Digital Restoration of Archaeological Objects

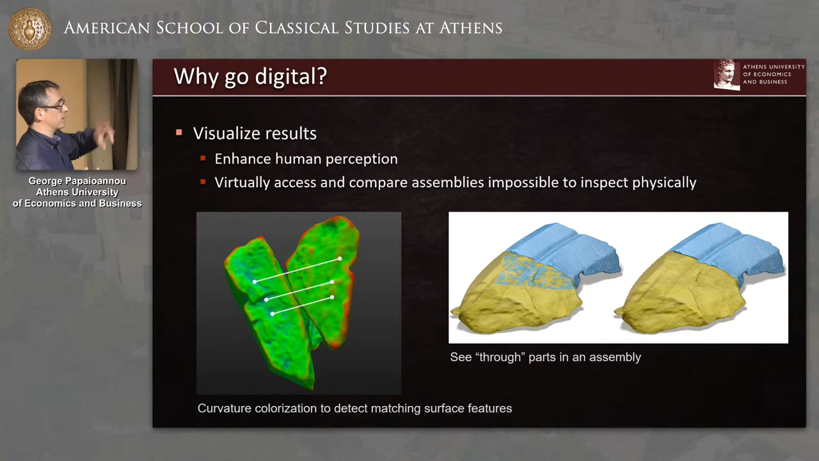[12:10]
and I can detect salient features on both surfaces, complementary curvature that can be used, can assist me in determining whether two pieces can be aligned together. So visualization is another aspect of going virtual.
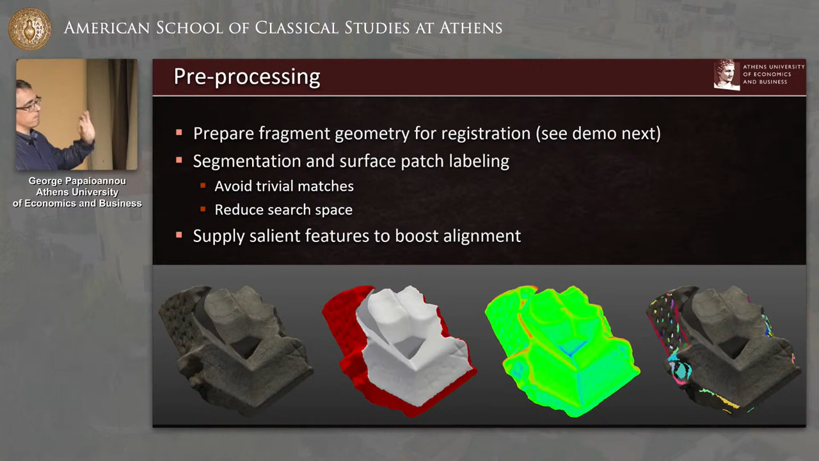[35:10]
I can also detect features, usable geometric quantities on the surface that can guide an algorithm, or I can even go further and cluster those features in meaningful areas, meaningful patches that can help me or the algorithm glue together those pieces more efficiently. So here's a small demonstration. I hope it works.
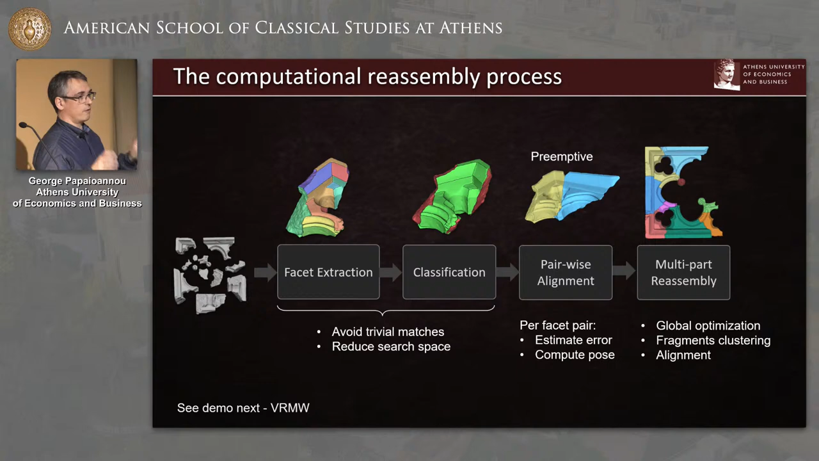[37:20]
This is a global optimization technique because all the available configurations are available to me, and then I can go and find all the suitable clusters of fragments and maybe impose my own constraints and reevaluate in real time, or okay, nearly real time. So this is a view of this tool we've used.